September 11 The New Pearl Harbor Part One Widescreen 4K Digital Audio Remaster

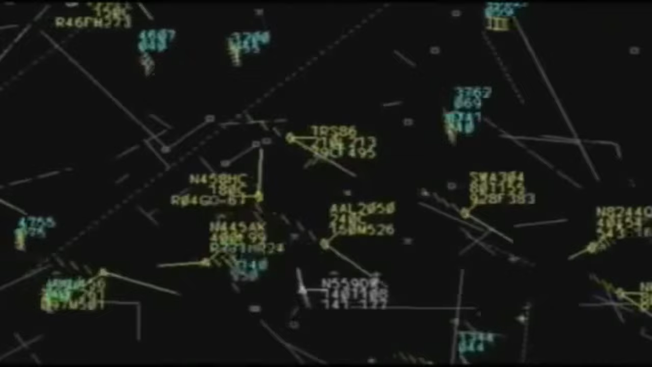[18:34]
When the transponder is turned off, the controllers lose the information on the altitude, but they can still track the plane as a primary signal.